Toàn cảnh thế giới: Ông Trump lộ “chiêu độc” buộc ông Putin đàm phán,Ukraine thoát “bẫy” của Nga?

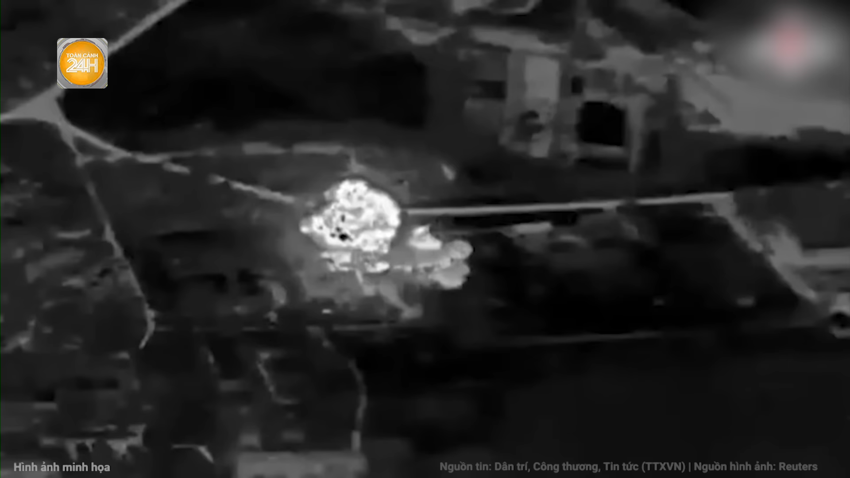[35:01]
radar phòng không 8 đơn vị thiết bị kỹ thuật bao gồm 2 xe pháo hủy và 1 xe rà pháo bom minh UR-77